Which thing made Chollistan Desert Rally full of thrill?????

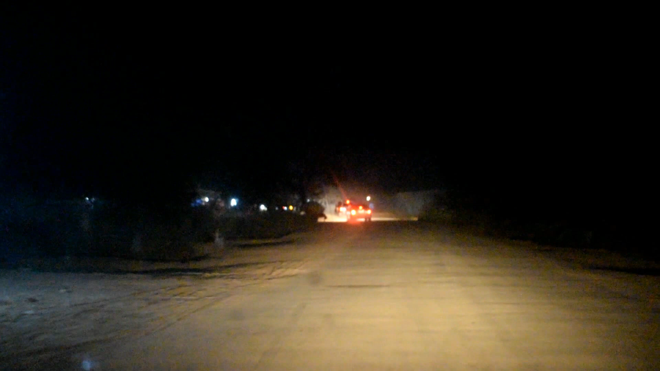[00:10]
ہوا یوں کے چولستان کے ریسنگ پوائنٹ تک پہنچنے سے پہلے رات ہو گئی اور کھرہ لڑاور کی دیواروں کی تاریکی میں رات بزاری اور ہر طرف سیاہی چھاہ گئی